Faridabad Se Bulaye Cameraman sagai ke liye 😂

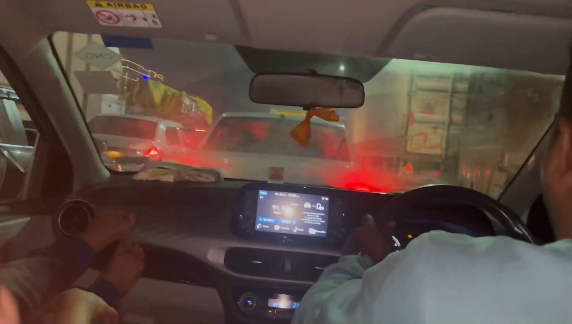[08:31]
जाम लगा हुआ है और हमारा शादी भी हमारी अच्छे से निबट गई है और मेरे फ़ोन की बैटरी होने वाली डाउन।